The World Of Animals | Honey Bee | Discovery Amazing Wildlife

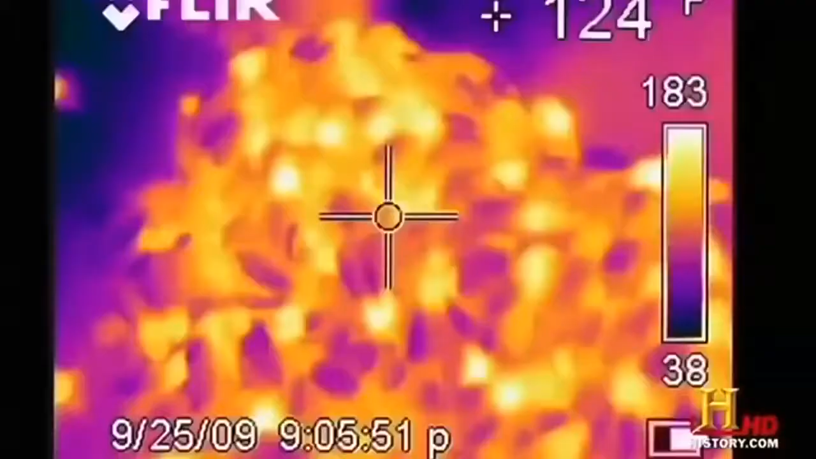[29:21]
is that they are starting to gather toward the center of the frame, which is the warmest part of the hive.
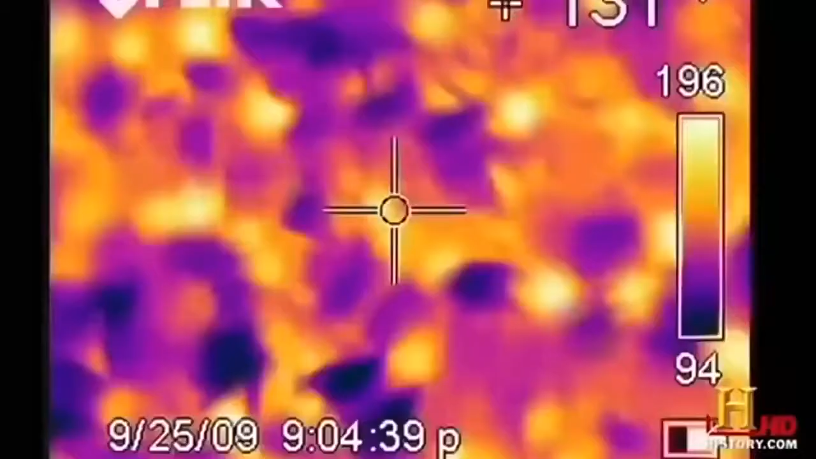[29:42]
So they're trying to keep each other warm, and they're also trying to keep the queen warm.
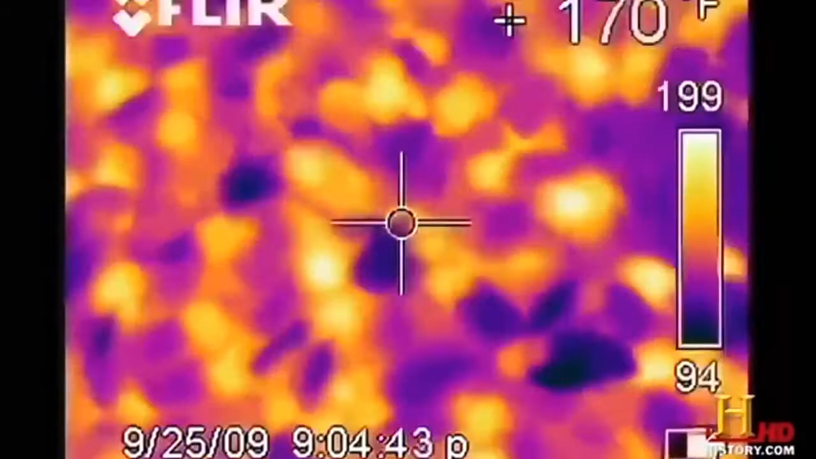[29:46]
On screen: spot 170°F
And they'll continue to do this as they get colder and colder.
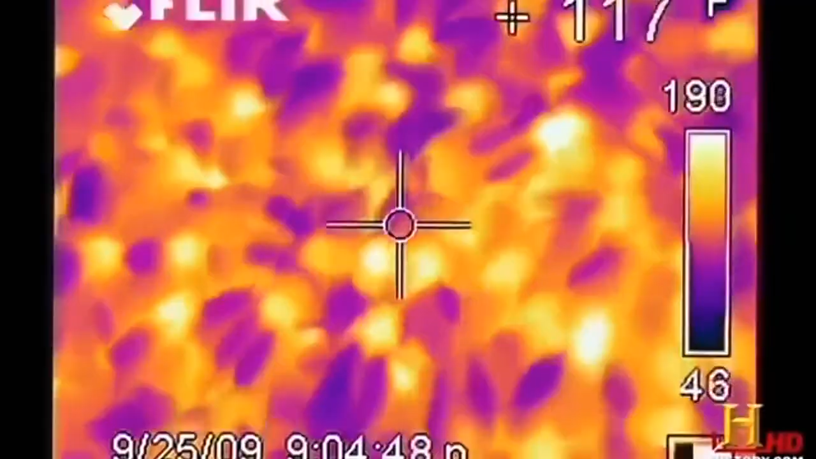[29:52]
The giant swarms of bees seem to be learning strategies to survive in the cold by crossbreeding and adapting to the environment.